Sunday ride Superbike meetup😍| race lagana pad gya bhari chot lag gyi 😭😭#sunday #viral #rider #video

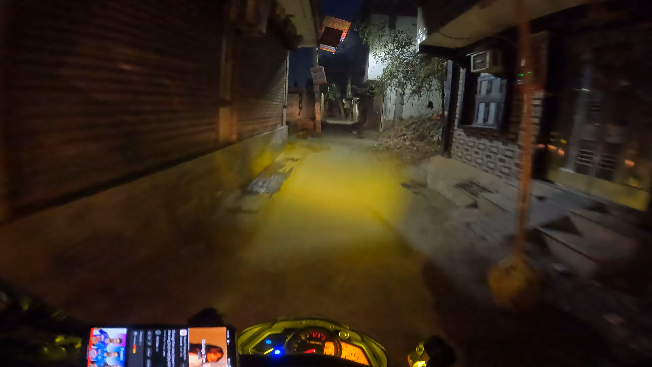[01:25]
गली में भाई कुत्ते तो भौंकते रहेंगे, बिना कुत्ते भौंकते इनका काम ही नहीं होता। ओ भाई गली पूरा सुनसान है, 5:30 बज रहे हैं और देखो भाई पूरी गली सुनसान है भाई।